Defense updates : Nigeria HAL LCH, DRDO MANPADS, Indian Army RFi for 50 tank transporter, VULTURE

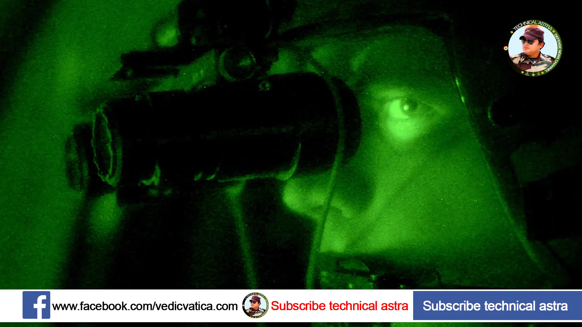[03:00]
degree और vertical field view 35 degree तक होना चाहिए अगली update की बात करते हैं तो वो Turkey को लेकरा रही है दरसल